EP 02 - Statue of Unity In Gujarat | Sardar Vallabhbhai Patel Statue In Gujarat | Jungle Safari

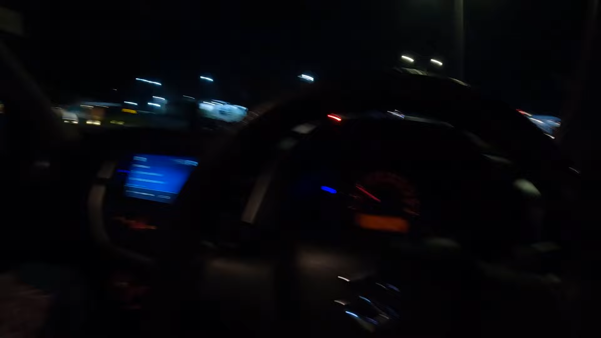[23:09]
तो ये भाई पार्किंग लॉट एरिया है, पूरा खचाखच भरा था, अभी खाली होना स्टार्ट हुआ है। गाड़ी हमारी देखो यहाँ पे पार्क्ड है। एकता मॉल भाई, ये मॉल भी है यहाँ पे।